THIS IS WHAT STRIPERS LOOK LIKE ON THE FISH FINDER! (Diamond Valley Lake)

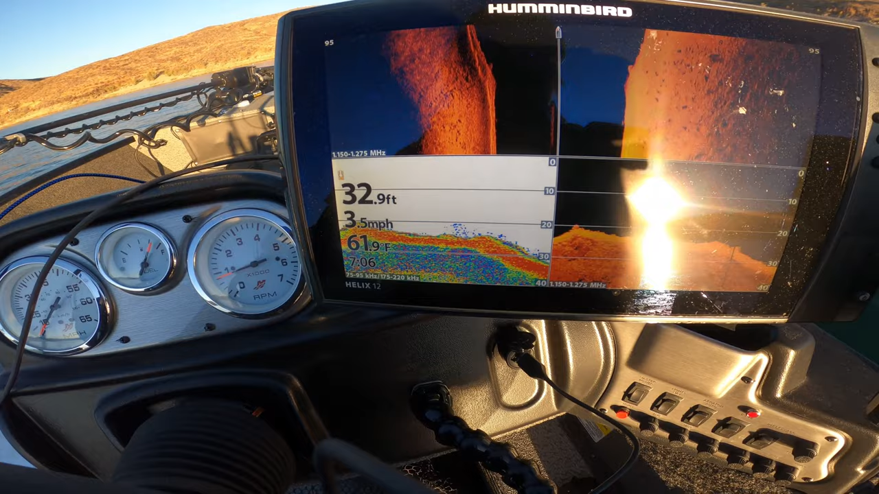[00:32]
On screen: depth 32.9 ft, water 61.9°F, speed 3.5 mph
and uh we'll see where we can find water temps at 61 degrees today um it was a cold morning around like 35 and then right now it's climbing up a bit with the sun but we'll see how that goes
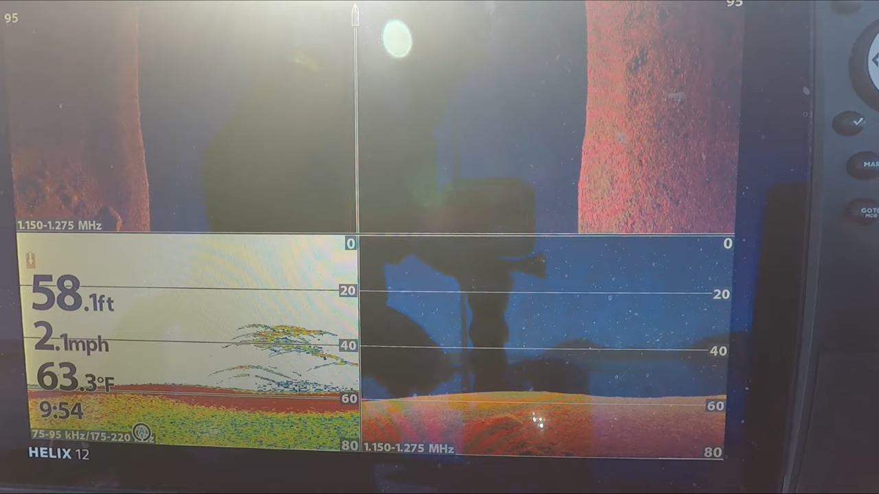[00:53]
On screen: depth 58.1 ft, water 63.3°F, speed 2.1 mph
i'll update you guys with what's going on a little bit later look at all that y'all see that right there 30 to 45 feet they're pretty stacked wow that's a lot of them a lot of small ones i think but it's all good better than nothing